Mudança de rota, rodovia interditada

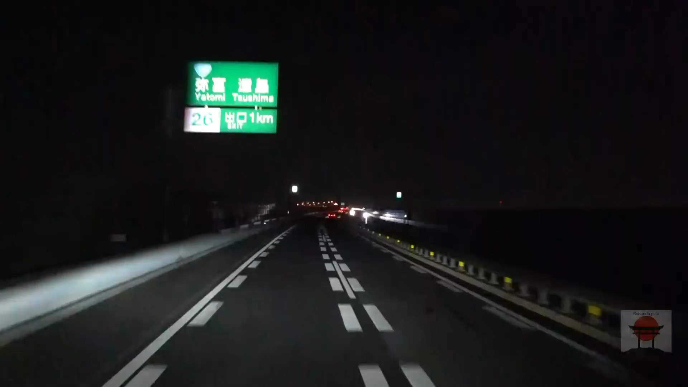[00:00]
Bom dia, boa tarde, boa noite aí, pessoal do canal Rodando pelo Japão. Essa é a hora que vocês vão assistir ao vídeo. Fazendo aqui uma viajada noturna. E aqui, ó, que bom a gente rodar na expressa, na roda expressa. Então, um alerta de rodovia interditada.
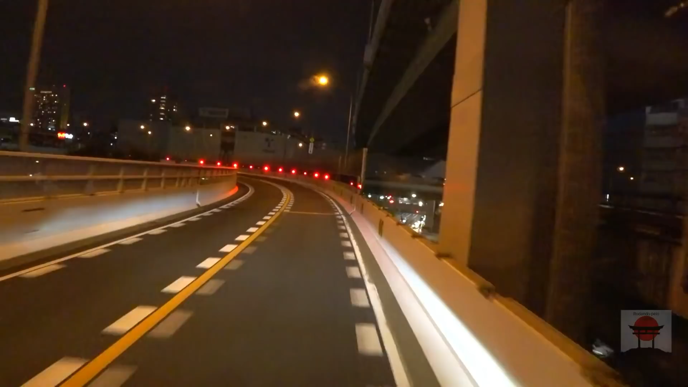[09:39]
Aí, aqui, você tem duas opções. Ou vai para Itinomia.
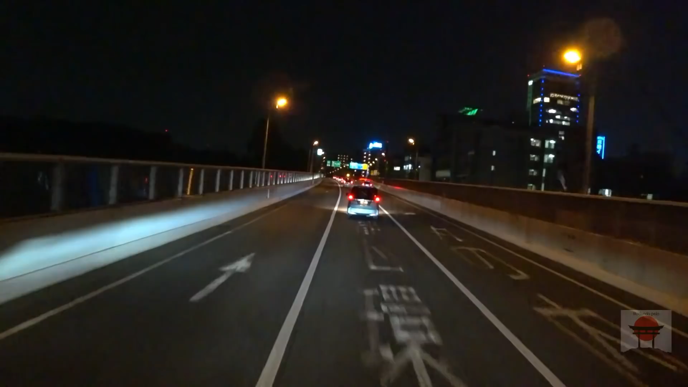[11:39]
Isso vindo de. Yokai. Vindo da Higashimeihan. Aí os outros que vierem aí de outros lugares, né. Pode pegar os. Aqui é o círculo aqui, né. Expresso de Nagoya. A gente procura essa saída aí também. E ali parece que vai fechar a pista.
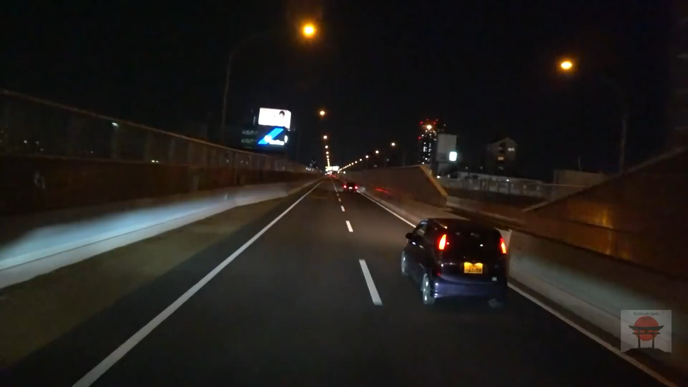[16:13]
Que adianta o lado. O tempo. Mas... Quilometragem é pouco. Aí a rodovia que passa aqui por baixo da rodovia expressa. É a rodovia número 41. 41 sai aqui de Nagoya.